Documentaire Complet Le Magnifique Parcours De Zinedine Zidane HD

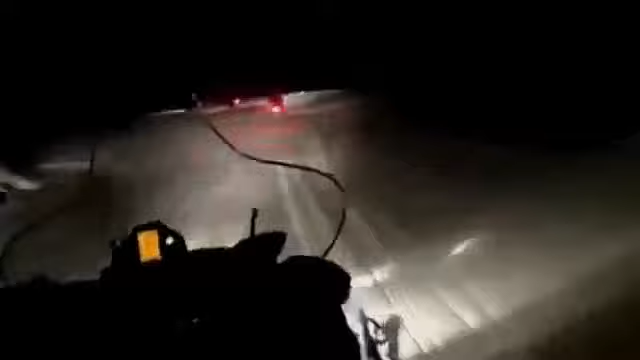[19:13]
Un esprit de corps qui se concrétise le jour où les étudiants vont mettre un point final à leur semaine à La Toussuire et se lancer dans une escapade nocturne en motoneige, avec une conclusion plutôt inattendue.